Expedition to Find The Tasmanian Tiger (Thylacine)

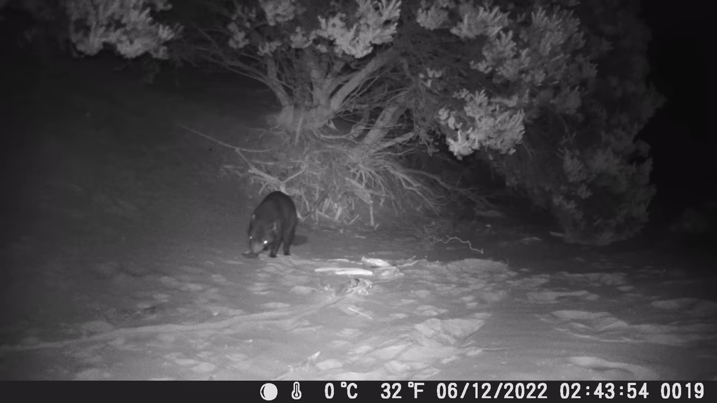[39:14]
Okay, all right, well, let's play this. Oh, listen to the noise. Ah, look at him.
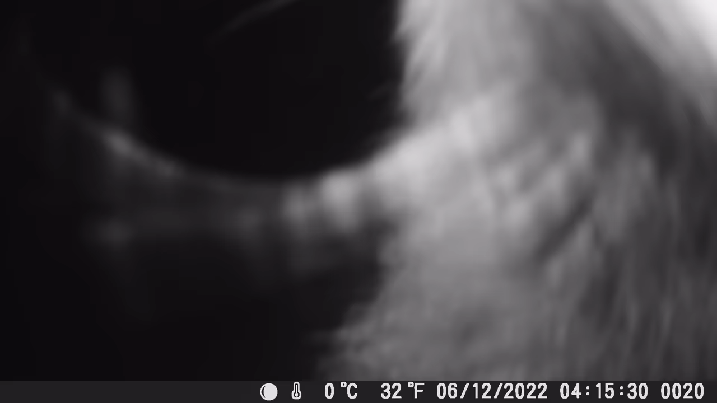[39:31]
He could sniff everything on your... Sniff your hands out on it. They must have the awesomest scent. Sense of smell.
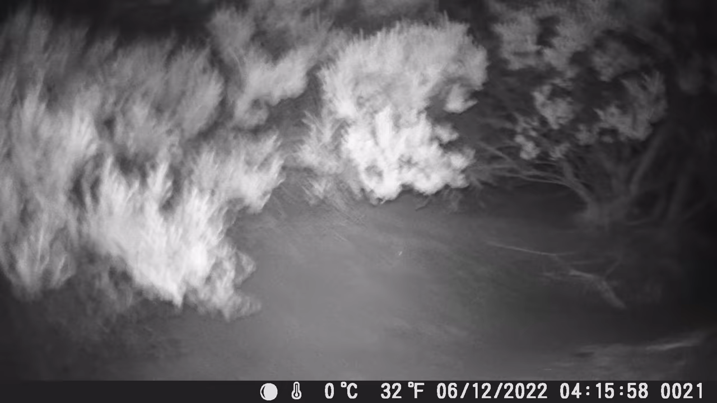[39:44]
They get into everything, don't they? Cheeky thing. It's a wonder this is still here.
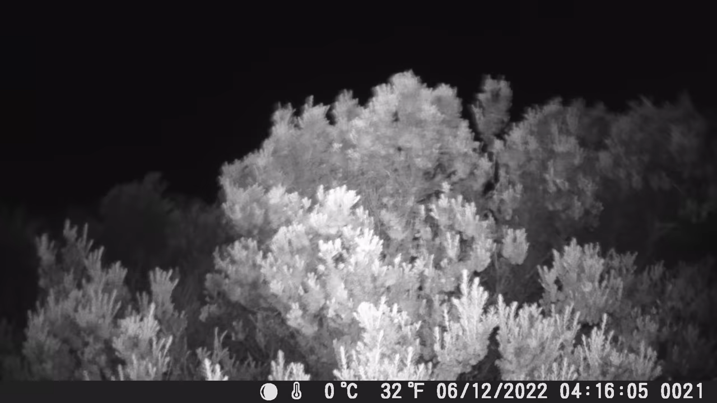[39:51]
Lucky you didn't drag it off to the ocean. Gone for the cray though, because the shell's been knocked off the stick. Yeah. Trail cam is huge.
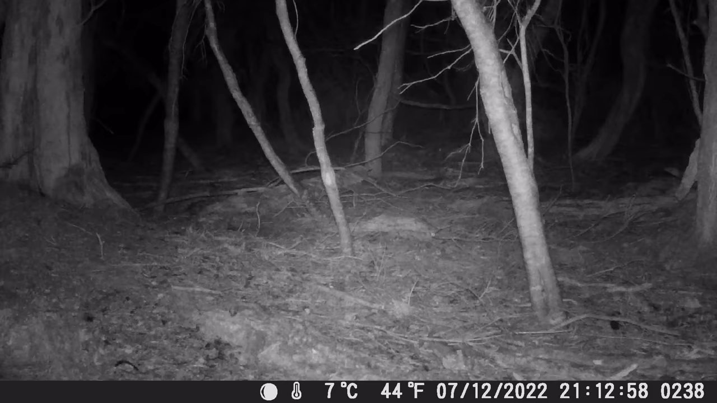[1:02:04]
9:15. Can't see anything in that one.